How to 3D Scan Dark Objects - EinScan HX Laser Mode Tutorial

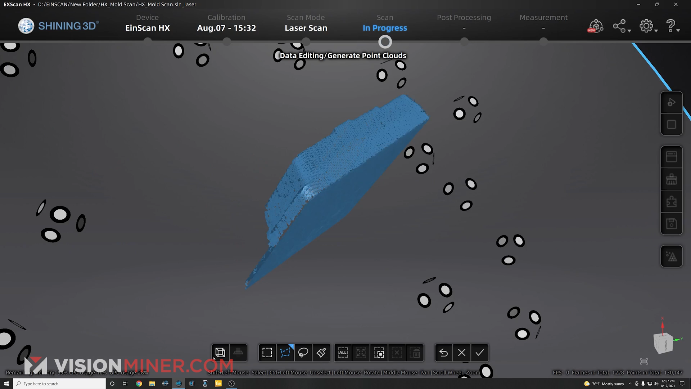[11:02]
So I'm going to hit apply, edit. And now I'm going to go into aligning the two scans. Super easy to do. I'm going to hit generate point clouds.
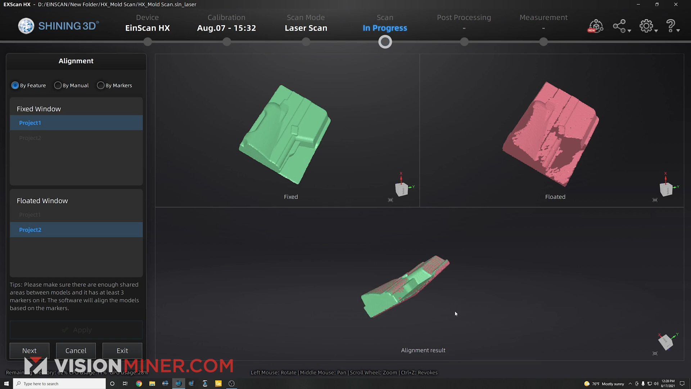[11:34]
Just about perfect. So I've got my bottom surface, everything lined up. Great.
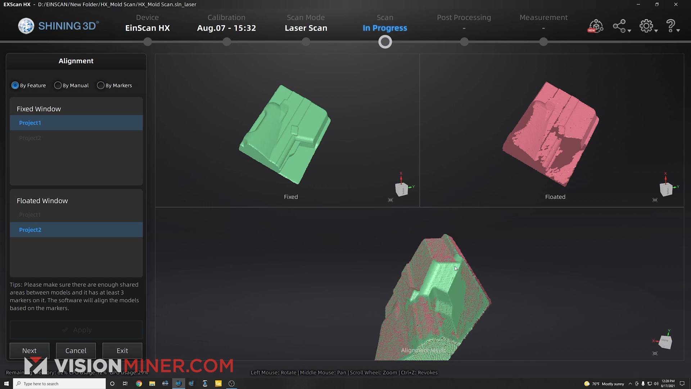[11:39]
We're done. That's literally it. And then you can also do it by markers,
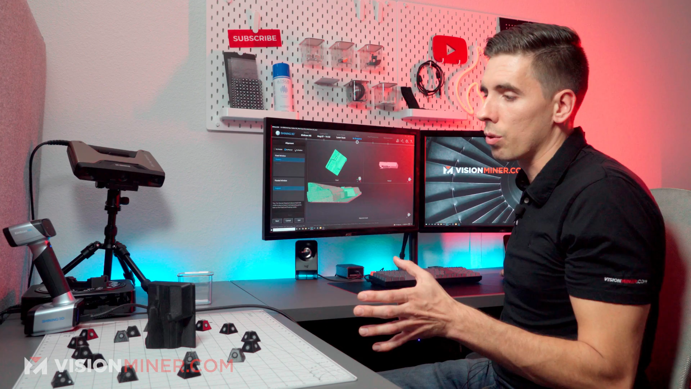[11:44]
but that's really only going to work if your part has markers on it. All right.
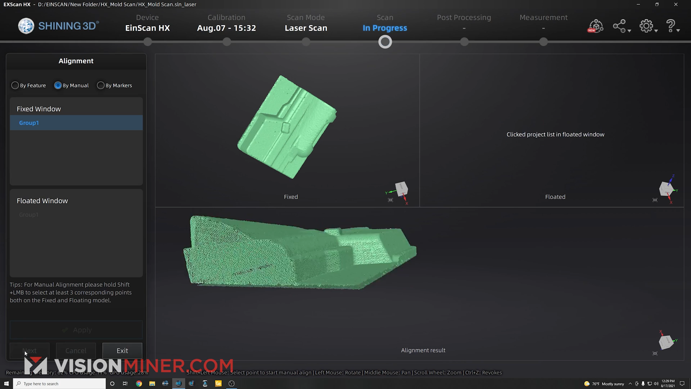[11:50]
So I hit next and I can exit at this point. And now we're ready to go and actually mesh the model. So I can save my scan data here if I want.
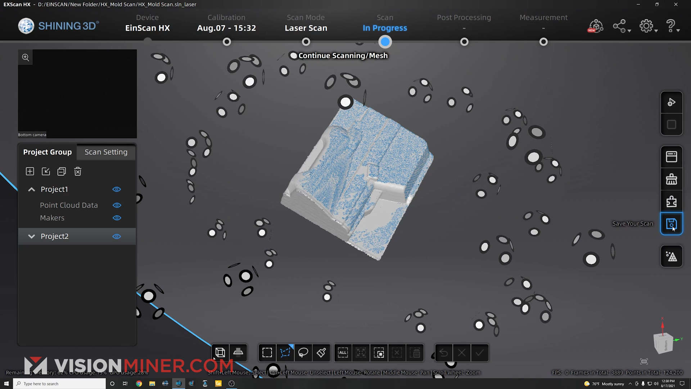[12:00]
So we have all the point clouds forever. But then I just go ahead and go mesh. And this is where I'm going to make a watertight or unwatertight mesh STL, OBJ, 3MF, CAD file, whatever you want.
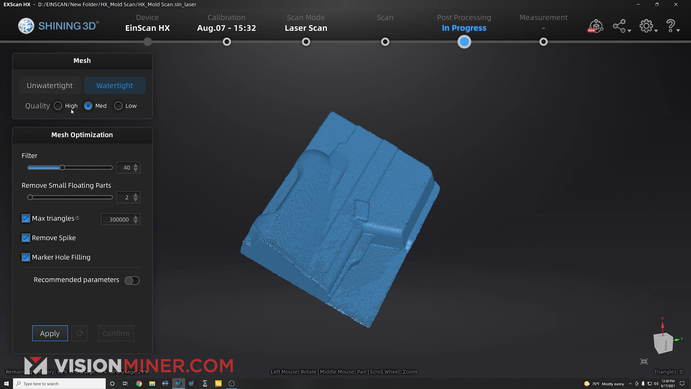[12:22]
And a lot of the times these mesh optimizations actually do a great job on their stock settings, but I'm going to select watertight. So we just get a printable STL, high quality, remove small floating parts. If I do recommended parameters, it gives me 20 million triangles. Frankly, we can get away with probably a hundred thousand triangles on this STL.
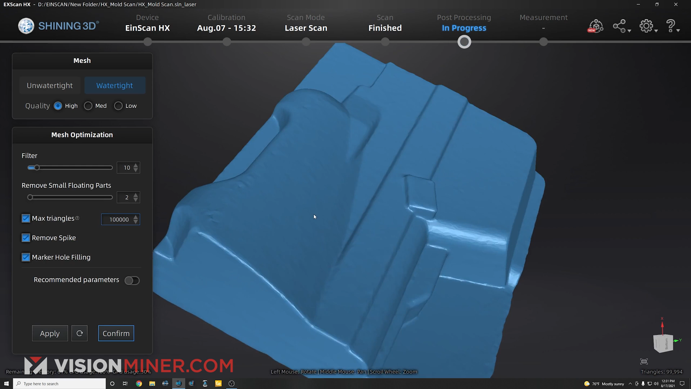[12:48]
We've got a nice solid body mesh as we can see here.
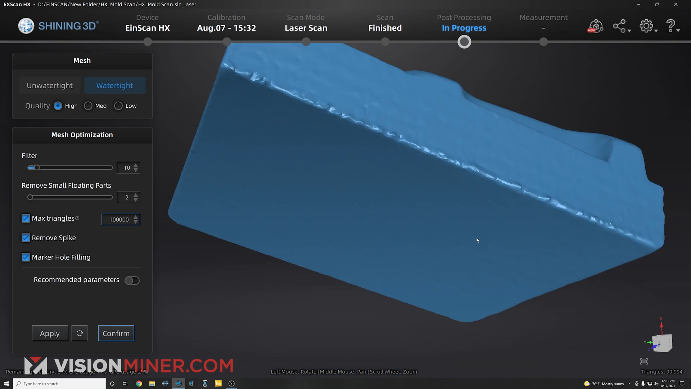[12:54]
Now, once I confirm, there's other options like smoothing and mesh optimization or simplification. I can take this down. I can see my polygons and the file size of the STLs or OBJs.
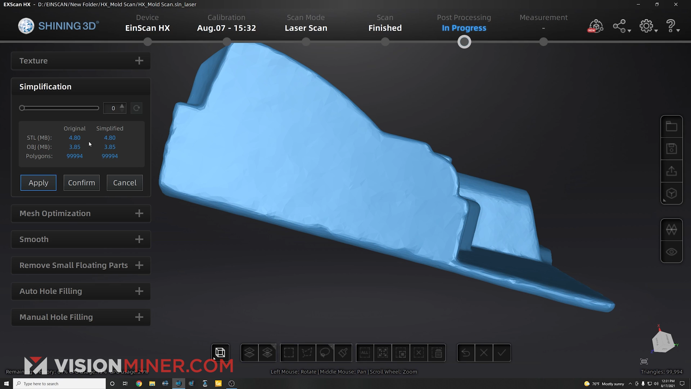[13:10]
And if I need it smaller or want to go a little more detail, I can apply all that here. Texture is actually when you use the color scanning feature. This will do full color scanning, removing small floating parts. We don't really have any issues with that.